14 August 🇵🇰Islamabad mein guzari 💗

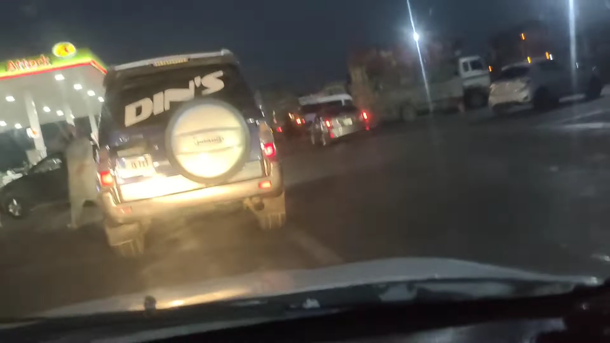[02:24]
اور انشاءاللہ سفر آگے شروع کرتے
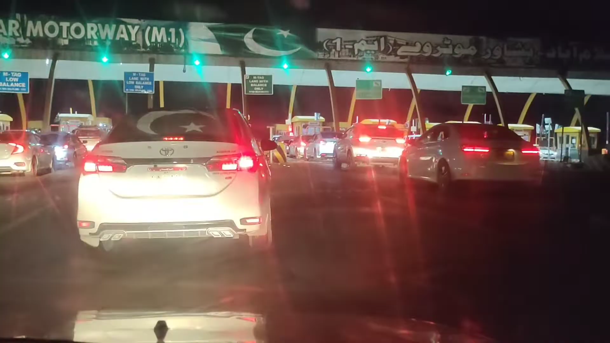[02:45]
ہم پہنچ چکے ہیں پشاور موٹر وے یعنی کزارہ موٹر وے یہ دیکھ سکتے
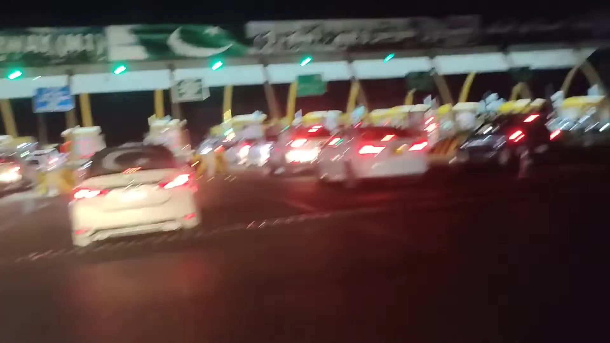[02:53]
ہیں کتنی راشہ پیچھے اور یہ دیکھ
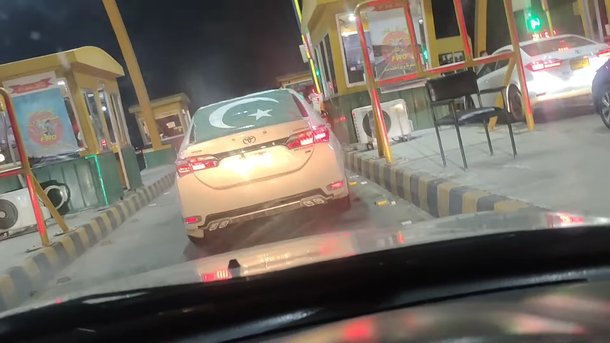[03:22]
دیتے ہیں اور آگے نکلتے ہیں اسلامباد کے لیے ہم نے جانا ہے پہلے
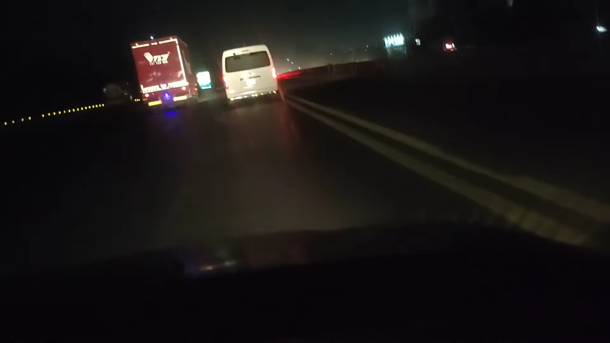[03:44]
ٹیکس پر نکلتے ہیں آگے اسلامباد یہ جی ابھی ہم سیری نظر آئے ہوئے پیچھ آ چکے ہیں اور ابھی یہ ٹکی سپیٹ ہو رہی ہے اور یہ ابھی گیدانی روڑ پہ ہم چڑھیں گے یہاں سے اور انشاءاللہ کافی اچھا فیلو اور اسلامباد آگے کیونکہ رش ہے اور بہت
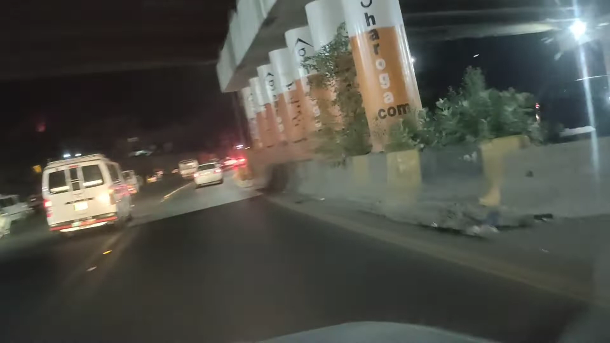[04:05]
ویلاغ سلام میں بنا رہوں لیکن معذرت ابھی یہ پل آگے نیچے یہ اسی نگر آئے ہوئے آپ کو پتا ہوگا یہ سائی جگہ سارک یہاں پہ آتا رہتا ہے اور اس کو پتا ضرور ہوگا کسی نگر ہائیوے کیسا ہے کیونکہ کوئی بند ہے جب وہ اٹھرتا ہے
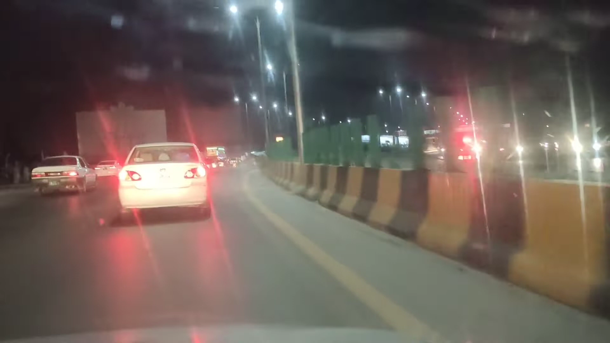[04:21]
نیچے موٹر ویس سے نا تو اسلامباد ہائیوے پہ ضرور چڑھتا ہے اگر نہ ہم چڑھتے کہ راول پنڈی جاتا ہے سیدھا رہتا ہے اور ایک بائیں طرف نیچے سیدھا رہتا ہے اور وہی رہتا ہے
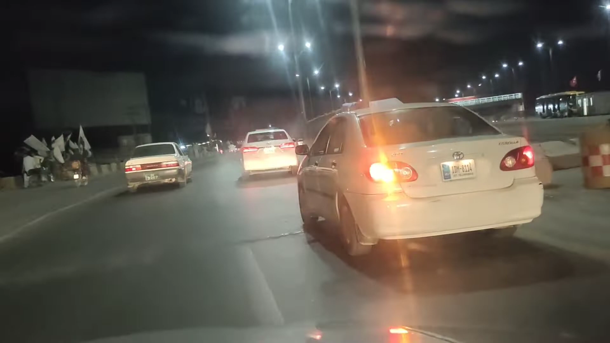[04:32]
آگے یوٹان ہم اس طرف راکھ کے گاری لے کے چلتے ہیں راول پنڈی ہم سے راول پنڈی جاننا
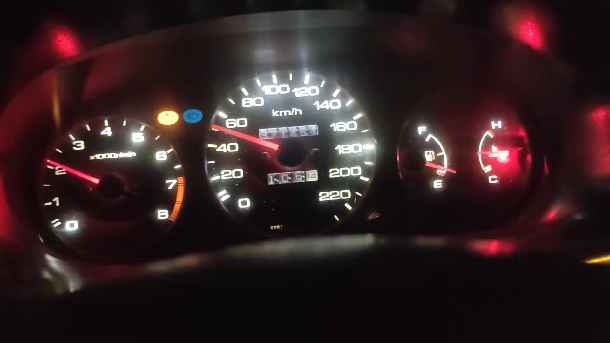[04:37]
ہے باہر باہر سے اور ہم میپ کی
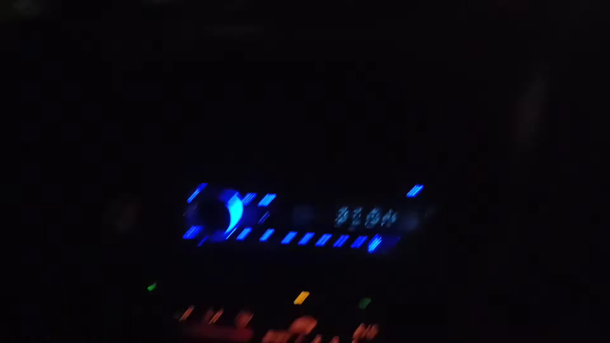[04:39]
مدد سے جا رہے ہیں یہ جی ابھی ہم 40
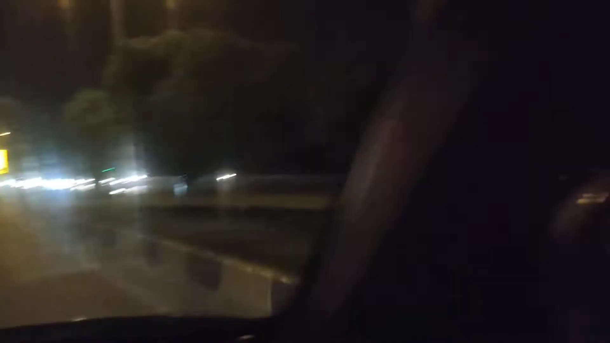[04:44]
یا 50 کی سپیڈ میں جا رہے ہیں اور ابھی ہم کشمیر ہائیوے پہ سے اتر چکے ہیں اور ابھی ہم ہری روڈ پہ ہی پیچھے دیکھ سکتے ہیں برش بہت زیادہ ہے چودہ آگاس کی وجہ سے اور ابھی میں ولاق کر رہا ہوں رات کو ایڈٹنگ اس کی اور آج تک لیپن غالباً آٹھ ہمین ہیں کے نو ہیں اس طرح تاریخ لگر یہ مجھے آج ستا رہے ہیں یہ مجھے خاص معلوم نہیں ہے لیکن یہ آج آپ کو مل جائے گا ولاق
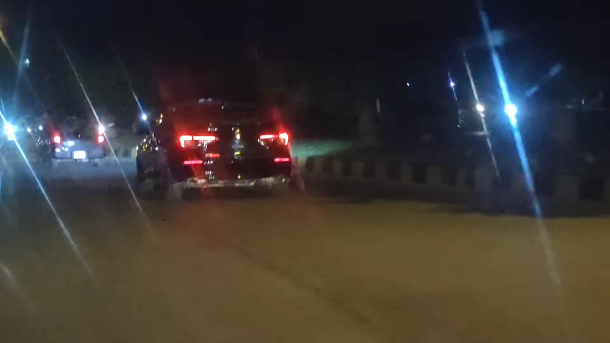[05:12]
ابھی یہاں سے ہم یوٹان لیں گے
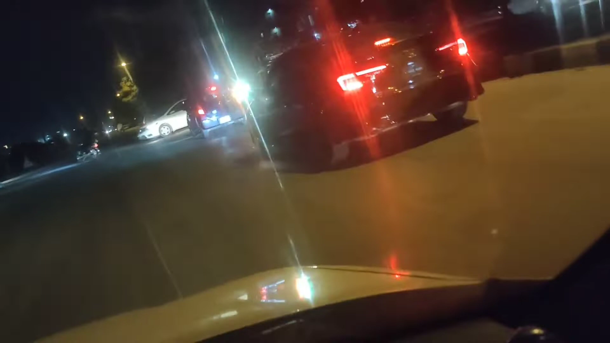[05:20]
یہ جیس ہم نے ہونڈا صرف 24 موڈل جا رہی ہے جو لیسٹس موڈل آئی ہے اور یہ بلیک رنگ میں یہ دیکھ
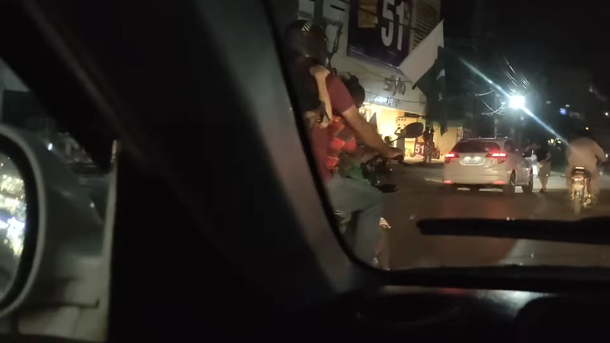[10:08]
روڈ کو نکلیں گے جا کر ابھی امرال پنڈی میں ہماری روڈ کو زیادہ ٹچ کریں کافی گھوم گھوم گھلیوں سے نکل نکل
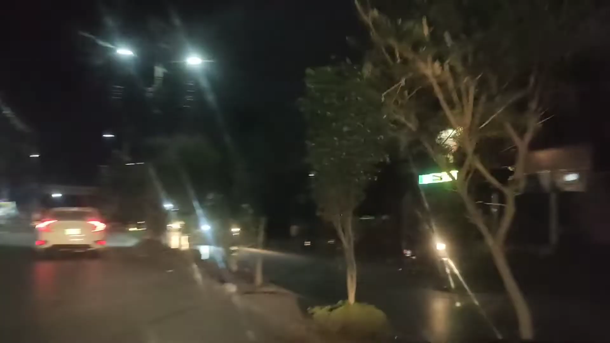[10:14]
نکل کے ابھی یہاں پہنچ چکے ہیں اور یہاں دائم بھائیں پھلا دے وہیں بہت